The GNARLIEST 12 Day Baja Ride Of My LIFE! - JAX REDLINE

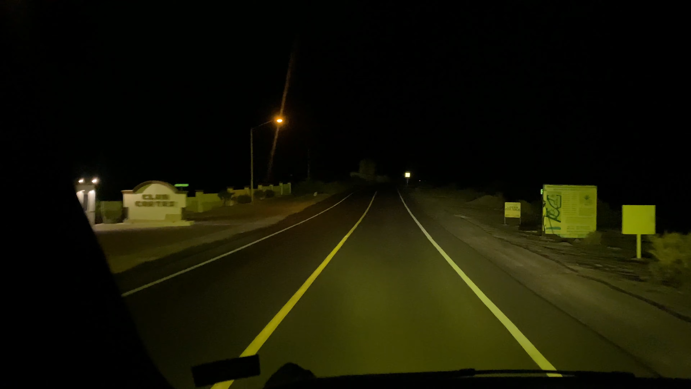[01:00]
These are the Squadron on Amber, and then these are some LP9s on the low setting, and then you can pump them up to the high setting. These babies are awesome. Thanks, Baja Designs. Back in the race van, getting some pesos, and then we will head to the hotel for the night.